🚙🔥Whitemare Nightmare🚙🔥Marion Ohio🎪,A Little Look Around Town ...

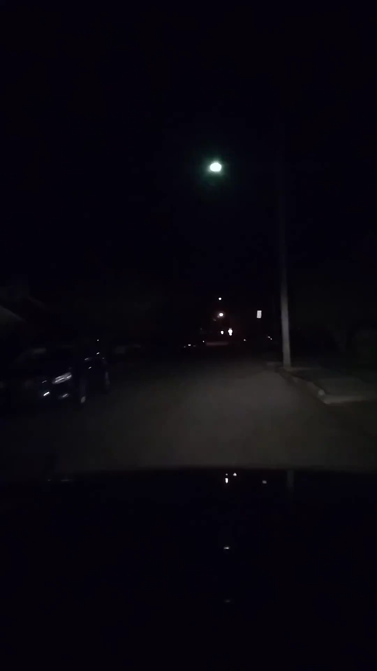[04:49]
Policeman over there. Right there. The headlights just went through there. Mr. Policeman.